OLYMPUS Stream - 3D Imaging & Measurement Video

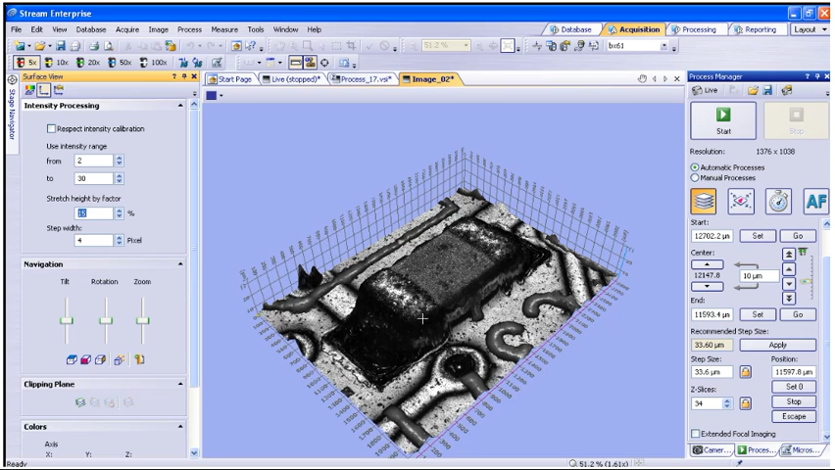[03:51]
Now the 3D generated image will be displayed with the default texture overlay. You can simply click on the image and drag it to rotate or tip. You can also zoom into the image with the slider control under navigation.
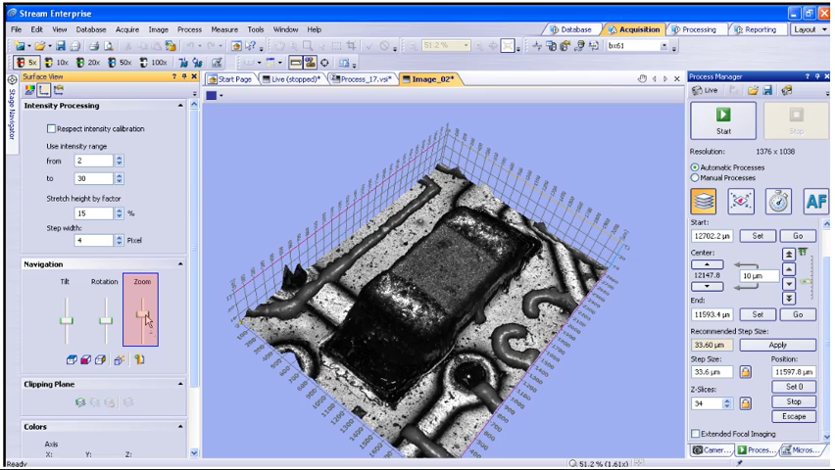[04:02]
To adjust the surface texture and color options, you must click on the Surface Color Settings button at the top of the Surface View window.
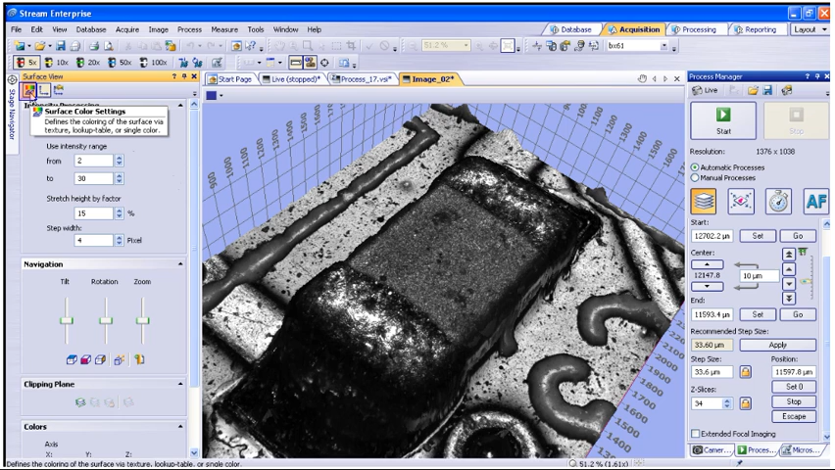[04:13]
Within this window, you can select between the source layer or texture layer. The source layer is the raw height data and grayscale.
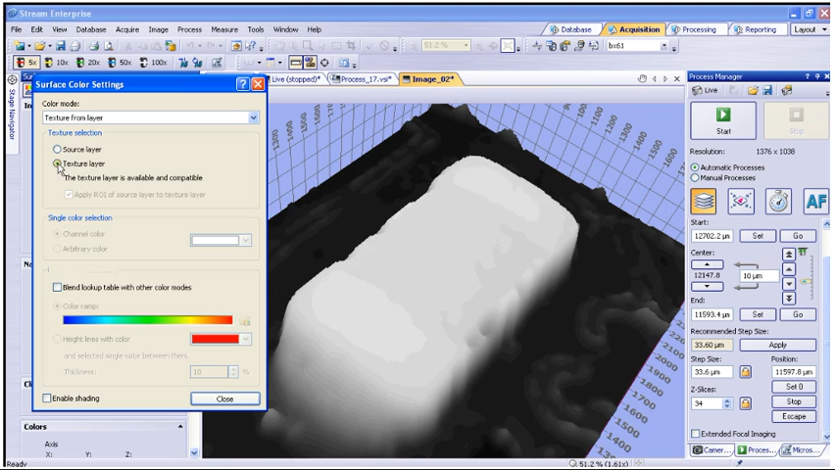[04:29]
We can go back to the texture layer. You can also select the color mode from the drop-down. Single color provides the height data in a single color overlay. Single color height shaded provides the height data with gray value shading of low to high. Lookup table provides a color band overlay of the height data. And color from source layer is another gray value height data.
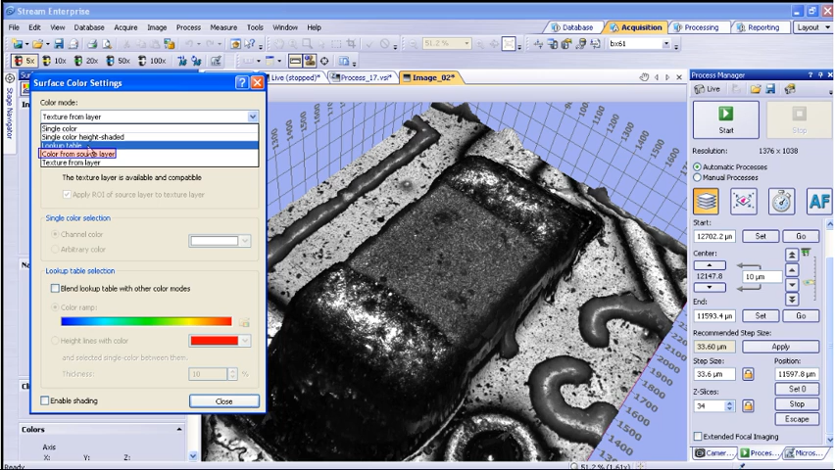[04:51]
If you select lookup table, you can now see height data in the color ramp. There are several color ramps to select from by clicking on the open folder icon.
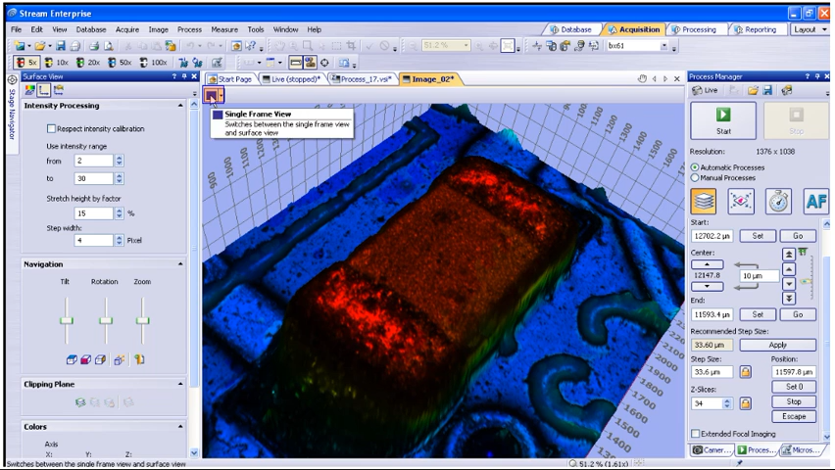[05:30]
Now go back to single frame view by clicking on the button at the top title bar of the image. We will now take some height measurements in Z of the image. This has to be done in single frame view, not 3D.